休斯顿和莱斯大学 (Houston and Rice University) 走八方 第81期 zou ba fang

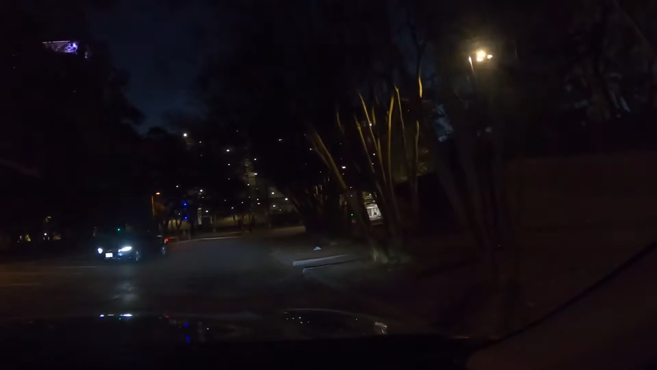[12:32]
夜幕下的校园虽然这个时间学生在校的并不多但是但是也是灯火但是也是灯火笼罩
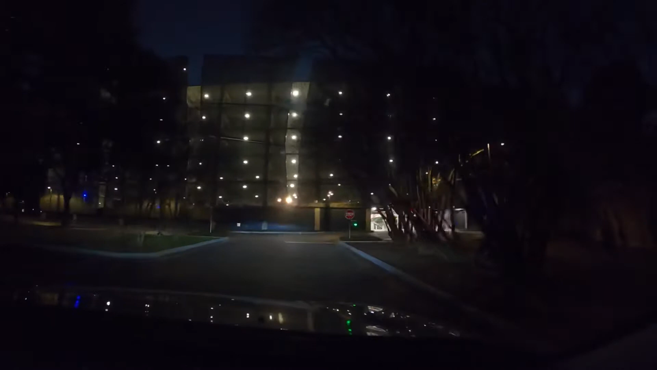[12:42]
感觉很温馨周边的建筑呢也跟刚才我们看到的主楼它的建筑风格呢非常的相似到处呢都可以看到这样的大柱子和一个一个的拱门
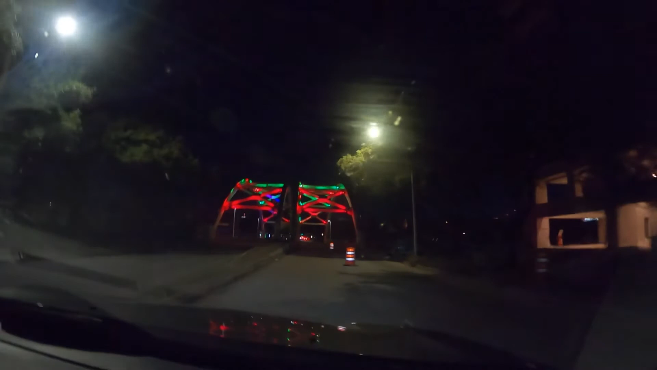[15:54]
目光之城呢本来也应该有灯光的颜色变化的但是由于这是假期这里也暂时关闭了